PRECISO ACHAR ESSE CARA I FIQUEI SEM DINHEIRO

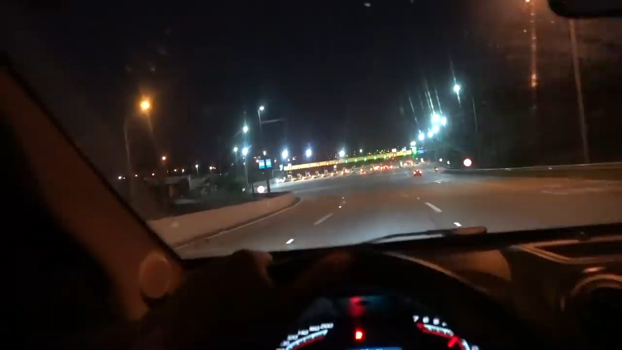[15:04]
Olha eu me fudendo com 2,10 Eu não tenho 2,10 para pagar o pedágio Mais uma vez, vou ver se aceita cartão
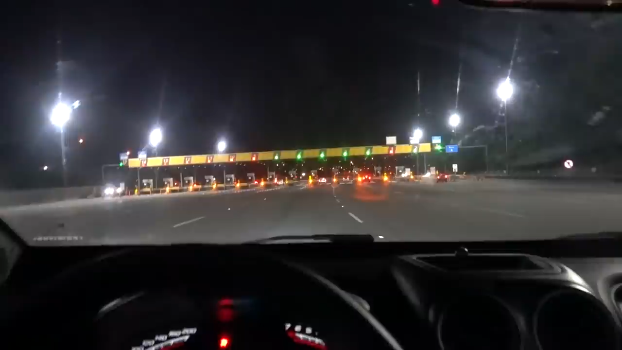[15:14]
Não sei se eu tenho dinheiro aqui não Não tenho 2 conto Como assim? 2,10 Olha a vergonha que eu vou passar com 2,10